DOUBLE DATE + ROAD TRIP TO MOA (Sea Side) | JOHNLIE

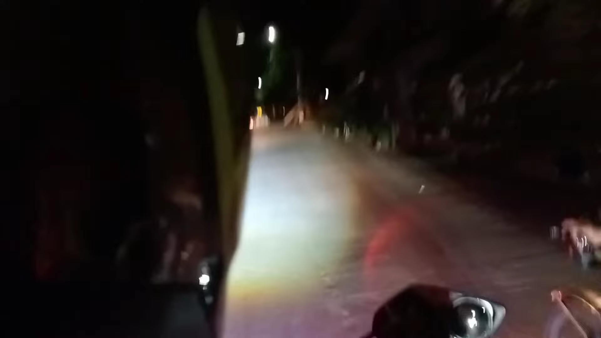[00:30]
Tayo sa taas. Ayan guys, so nakakatakot yung daanan. Pabulusok. Tapos paahon. Eh sila isa lang yung muna na.
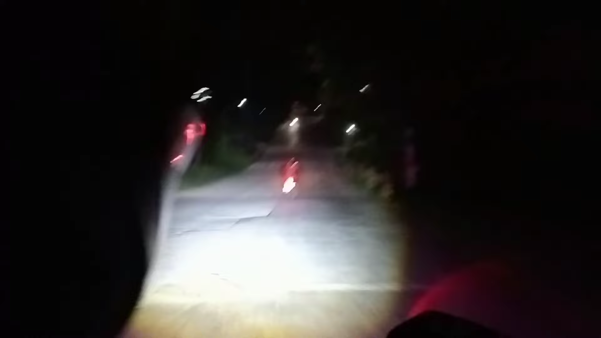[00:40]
Oh my God. Ayan, so makikita nyo kung bakit gabi kami gumumiyahe. Kasi maganda yung view sa kapihingahan kapag gabi. Lalo na, ayun na siya. Ayun siya.